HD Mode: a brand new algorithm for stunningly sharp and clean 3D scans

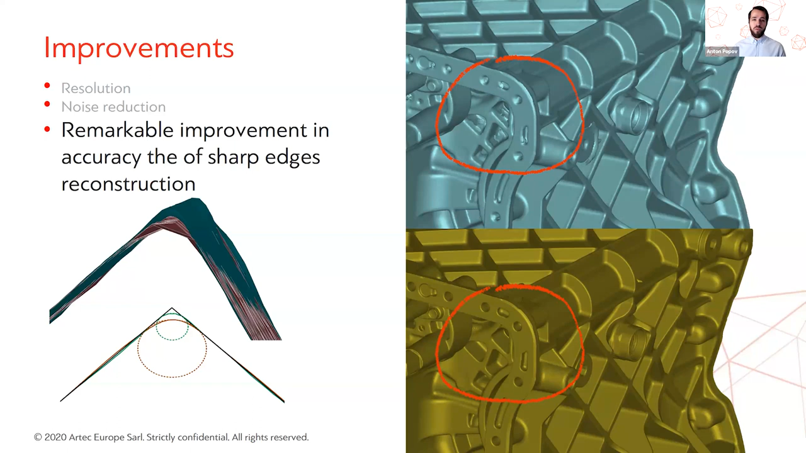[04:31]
That way, the edges of the object do not look too smooth or overly blended. Wires are also reconstructed considerably better now. Okay, another improvement, pretty big one. Now we capture and reconstruct more information about the surface. In fact, all the extra surface that we get, thanks to the HD mode, have always been recorded, but it wasn't until the HD mode was developed that we finally got means to prevent these surfaces from being filtered out and to reconstruct them.
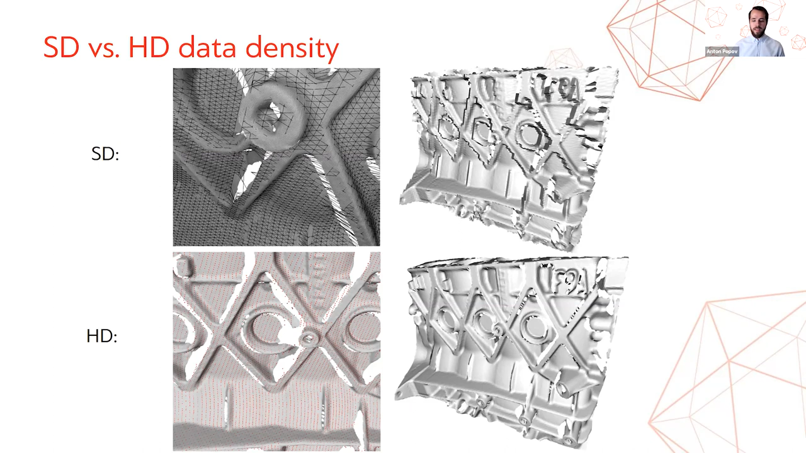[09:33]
So the reconstruction time will be more or less the same for the whole range of multiplier numbers. When it comes to EVA, the situation is slightly different.
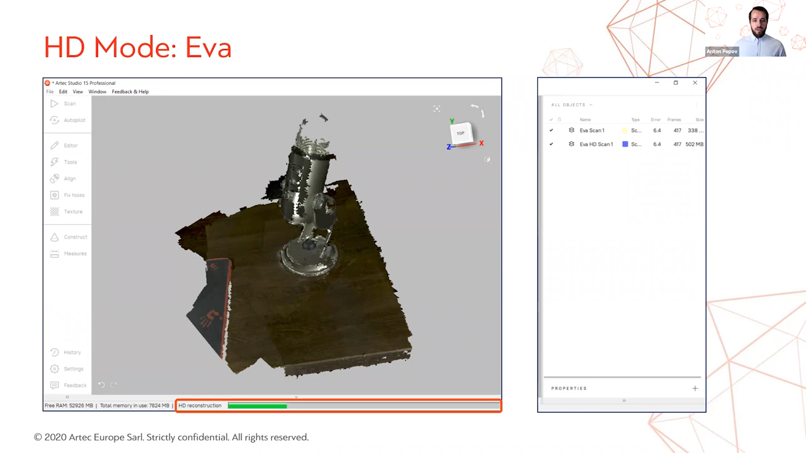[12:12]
the workflow is identical to what you do with your normal ARTEX Studio projects. Okay, and now that brings us to the two most interesting parts of the webinar. First off, let's finally address the elephant in the room and talk about the hardware and what you need all that computational power for.
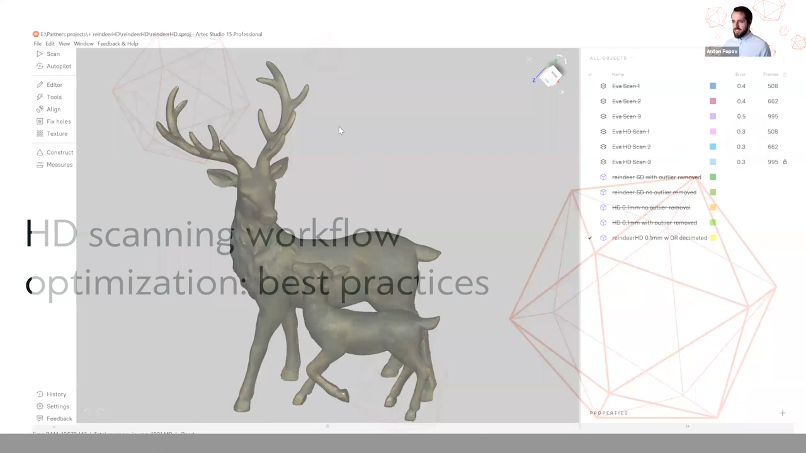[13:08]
This is a beautiful figurine of the reindeer. Again, let's do a quick measurement just to see how big it is.